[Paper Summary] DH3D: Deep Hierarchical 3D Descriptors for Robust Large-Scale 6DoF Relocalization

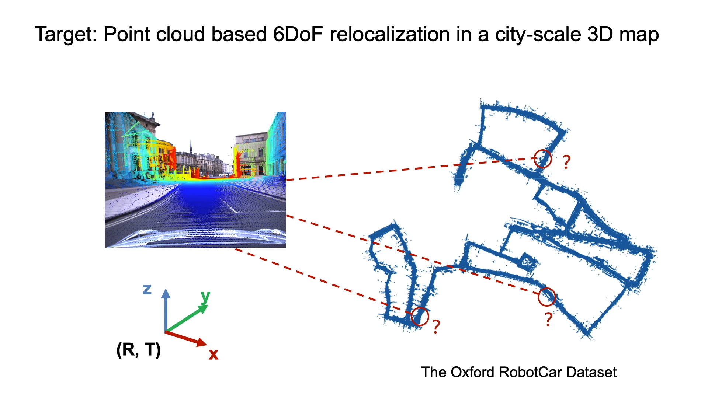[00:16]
We propose a hierarchical network which consumes raw 3D points and performs local feature detection, description, and global descriptor extraction in one single path. The network first extracts 3D local descriptors and key points in a describe-and-detect approach. The global descriptor is then aggregated from the local features with an effective attention mechanism. During inference, the global descriptor is used to retrieve similar scenes from the database.
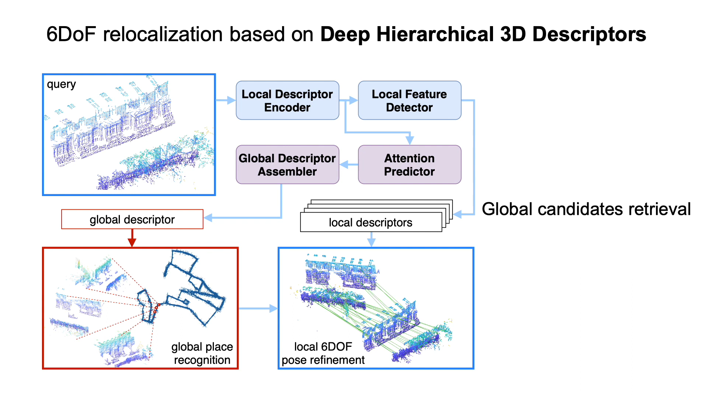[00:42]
Then the refined pose is obtained by matching the local features. Our method achieves state-of-the-art performances for both tasks of point cloud retrieval and registration.
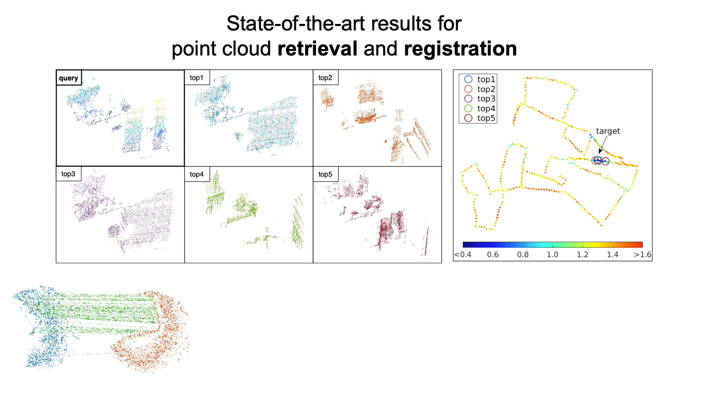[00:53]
Our local descriptors also work favorably on the sparse point clouds produced by a VisualSlam method.
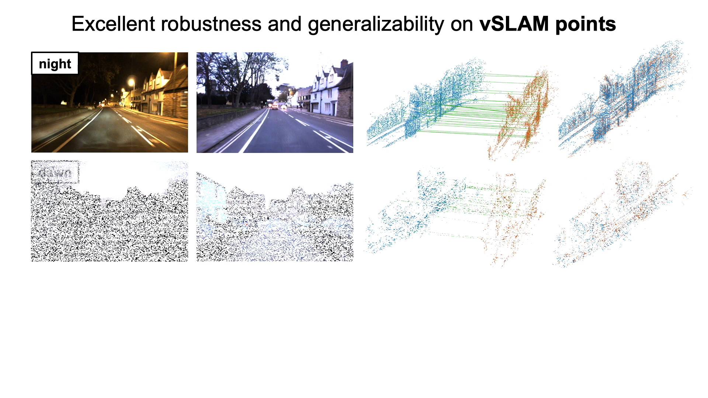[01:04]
We use StereoDSO to generate point clouds from sequences with different daytimes including night,
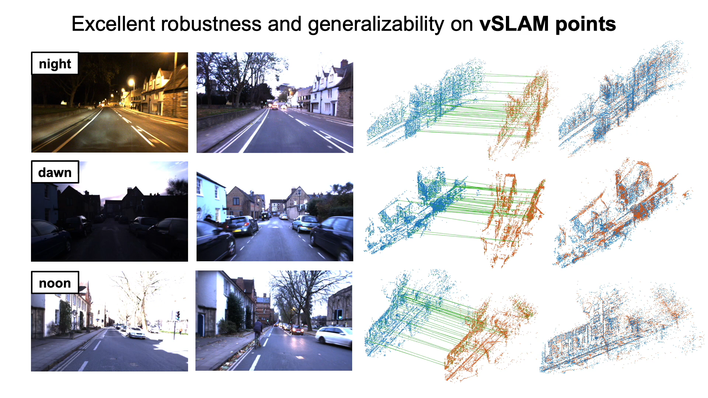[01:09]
dawn, and noon.
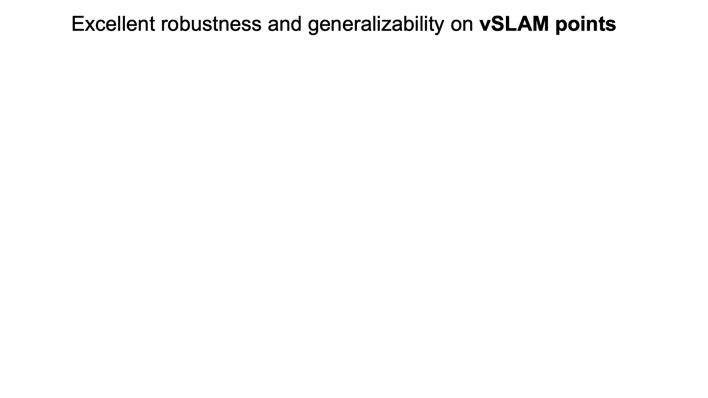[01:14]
The sequences also cover changes of weather, season, and varying scene layouts caused by construction.
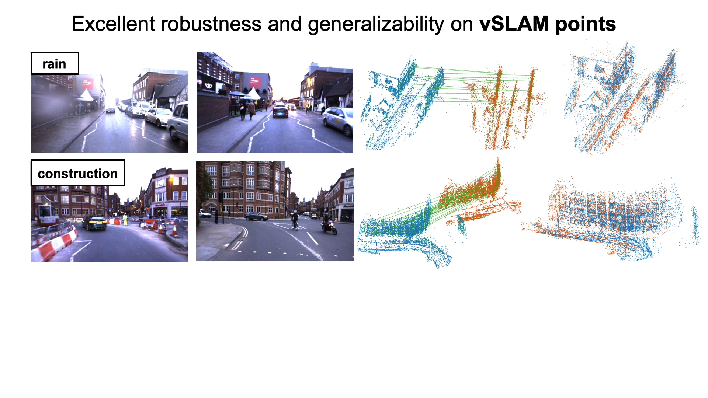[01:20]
Please note that the model used here is only trained on linear points without fine-tuning. We look forward to discussing with you in our session.